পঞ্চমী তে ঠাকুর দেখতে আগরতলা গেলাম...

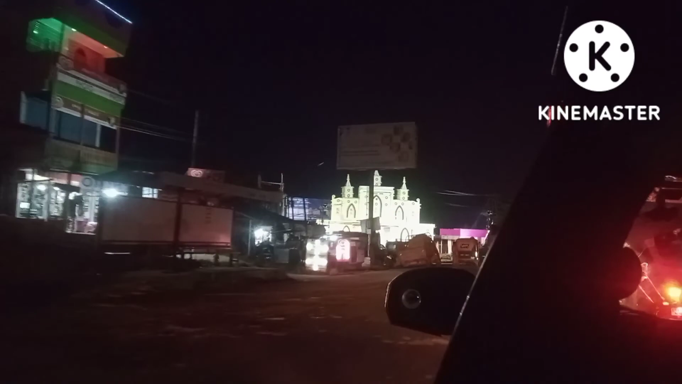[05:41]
তো এগুলো আগরতলার আরও অনেকটা আগে, তো এখানে তো আমরা নামবো না, ডাইরেক্টলি আগরতলা চলে যাব। তো সেই জন্য গাড়ি থেকেই একটুখানি
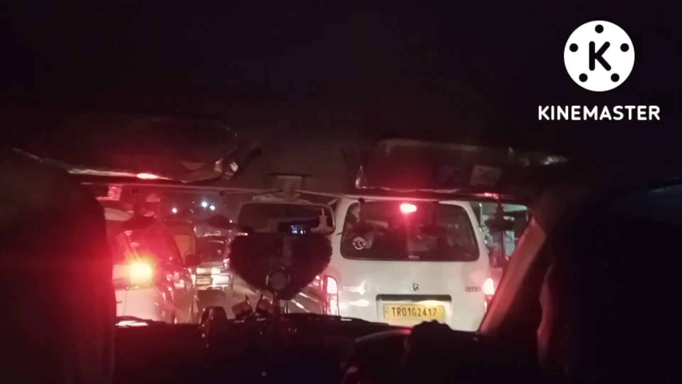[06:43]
এখানে আমরা আটকে পড়েছি আবার জ্যামে, মানে এখন আগরতলায় চলে এসেছি কিন্তু জ্যামের জন্য যেতে পারছি না।
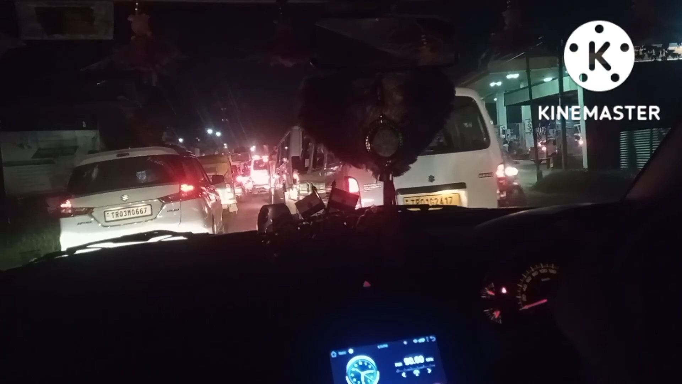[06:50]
মানে ধরো 5 থেকে 10 মিনিটের রাস্তা, কিন্তু এই জায়গাটা পেরোতে আমাদের মোটামুটি 1 ঘন্টা লাগলো। 3 বার জ্যামে পড়েছিলাম, 3 বার। তো এটা হচ্ছে প্রথমবার, দেখো সামনে কত গাড়ি।